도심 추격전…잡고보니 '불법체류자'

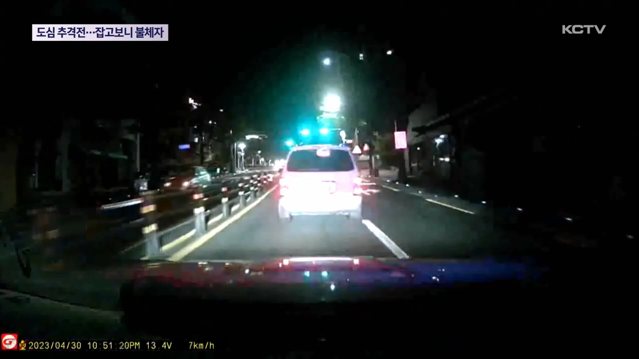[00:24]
차를 세우라는 명령도 듣지 않고 계속 주행을 합니다. 순찰차가 다가가자 갑자기 유턴을 하더니 속도를 내고 도주하기 시작합니다. 500m 추격전 끝에 주차장으로 들어간 차량이 결국 멈춰섭니다. 오도가도 못하게 된 운전자는 차에서 내린 뒤 또다시 달아났지만 금세 경찰에 붙잡혔습니다.
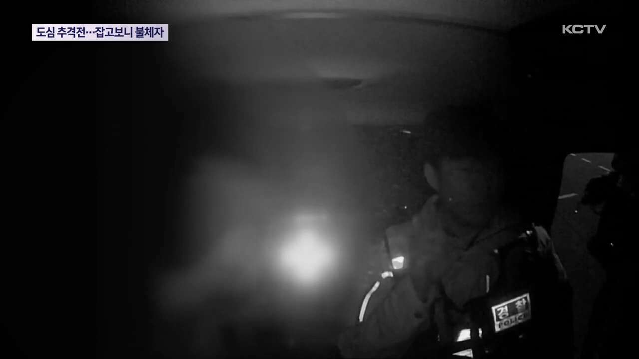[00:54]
경찰은 운전자가 술을 마신 것으로 판단하고 음주 측정을 요구했지만 검거된 남성은 세 차례나 거부했습니다.